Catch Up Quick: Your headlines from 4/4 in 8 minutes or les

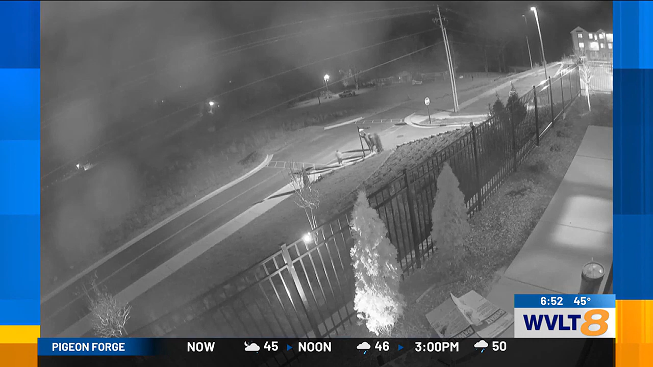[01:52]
Alcoa PD says they look like kids. They say it likely happened last weekend sometime after five o'clock on Friday after construction workers left.